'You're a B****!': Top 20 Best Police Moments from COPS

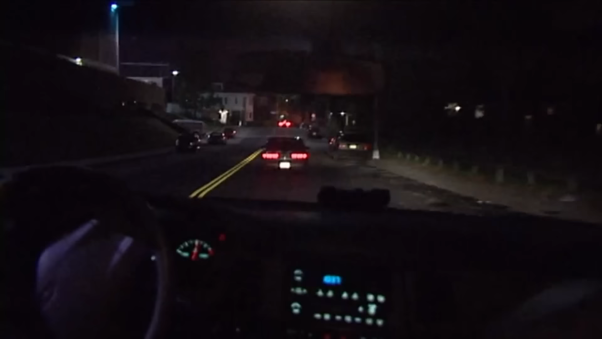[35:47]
We're trying to catch up to a vehicle for excessive tint on the windows, loud music, stupid traffic stop.
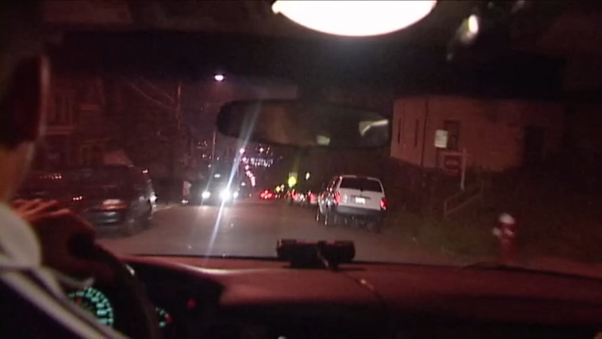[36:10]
We're going down Robinson. He just made a right turn onto Terror Street.
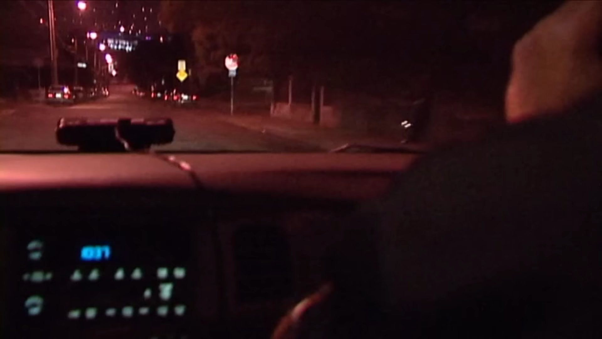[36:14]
It's a silver, older Chevy Lumina. One black male driver inside. Just made a left onto Burroughs.
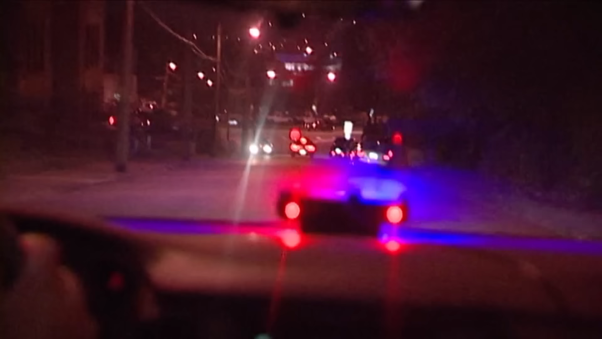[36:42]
Rate of speed is, right now we're going 40 miles an hour. He just turned onto 5th Avenue. Going inbound. Going inbound on 5th.
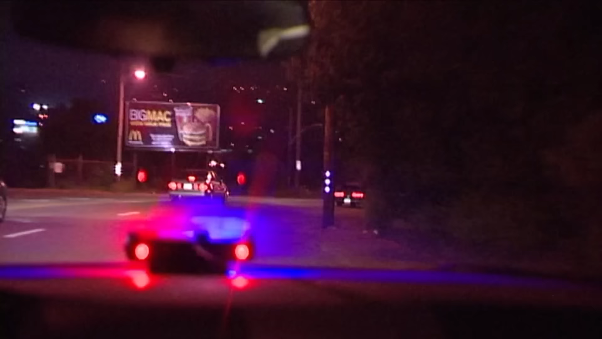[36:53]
Continuing inbound on 5th. We're getting ready to approach Kirkpatrick here. All right, he's pulling over here. We got him stopped on 5th Avenue. Shut your car off! Shut your car off!